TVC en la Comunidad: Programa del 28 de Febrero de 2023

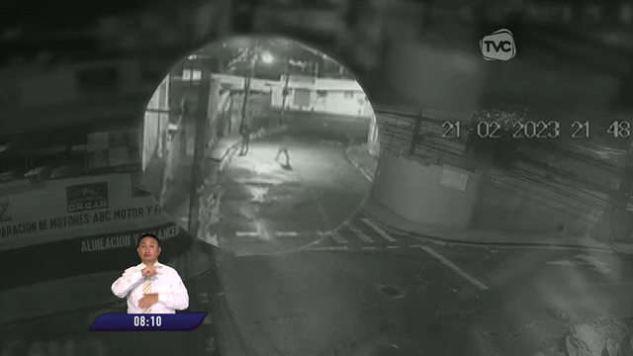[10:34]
Fíjese bien en estos dos hombres y una mujer quienes aprovechando la quietud de la noche hacen que uno de ellos trepe una pared e ingrese a un domicilio.
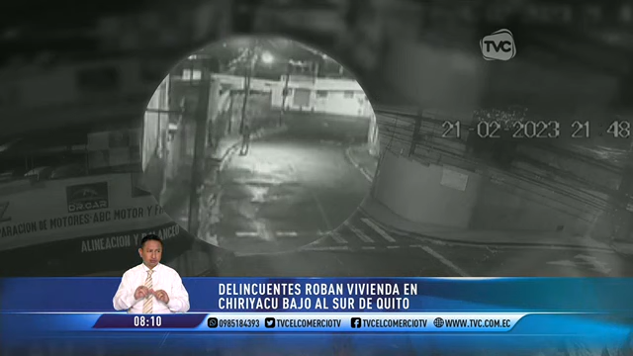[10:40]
Esto mientras los otros dos se quedan fuera, caminan hacia la esquina para vigilar y hacen como si se tratara de una pareja conversando. El momento en que el tipo se logra entrar a la casa empieza a sustraerse cosas de la misma y proceden a huir.